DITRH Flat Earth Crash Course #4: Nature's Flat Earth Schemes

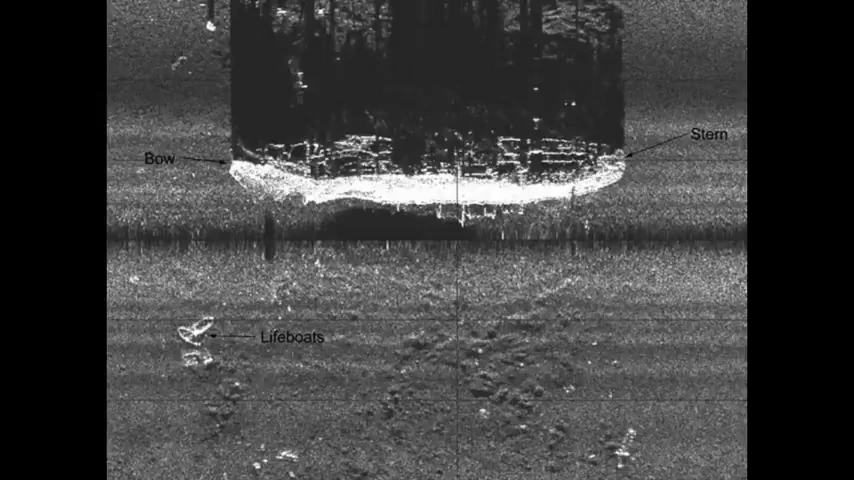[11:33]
According to a flat earth sonar expert, which has not been challenged by anyone, the globe does not create an acoustic shadow ever.
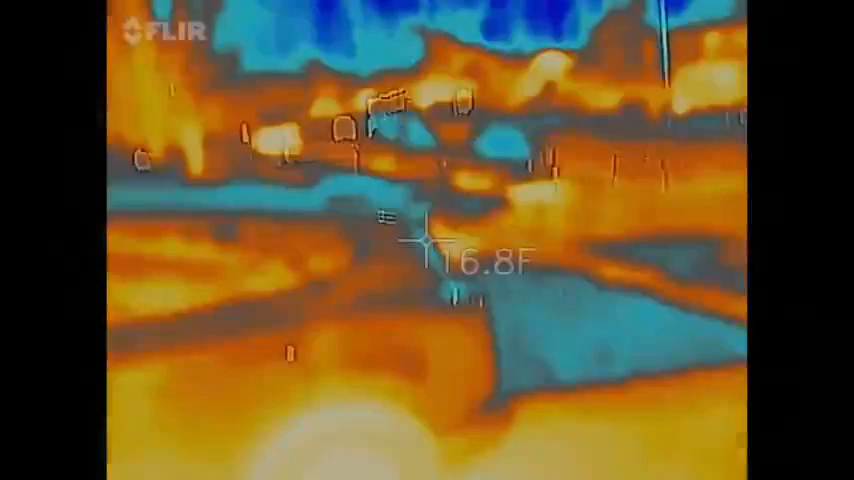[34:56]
On screen: spot 16.8°F
meaning it's warmer in the shade of the moonlight, which contradicts the official model at this time.